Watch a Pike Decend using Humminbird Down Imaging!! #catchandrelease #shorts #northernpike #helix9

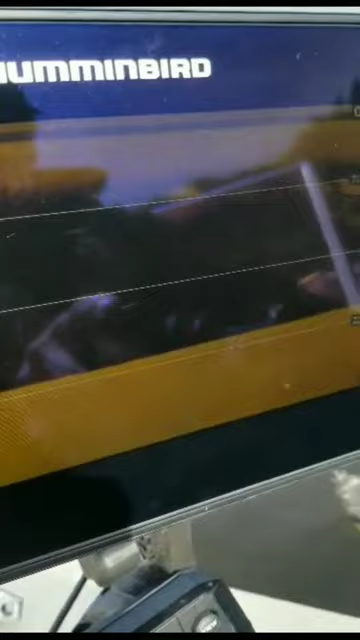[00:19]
Sometimes you can see him go down on the down imaging, which is cool.
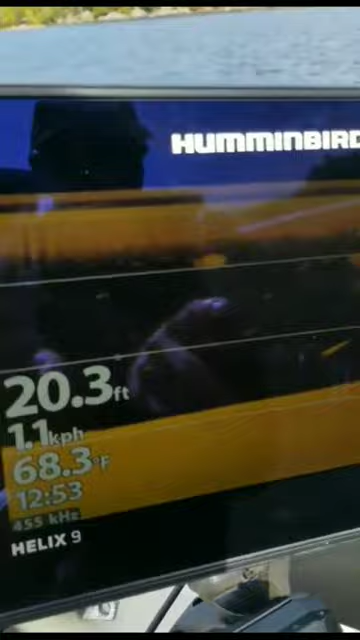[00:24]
On screen: depth 20.3 ft, water 68.3°F
That could possibly be his line. Yep, it is.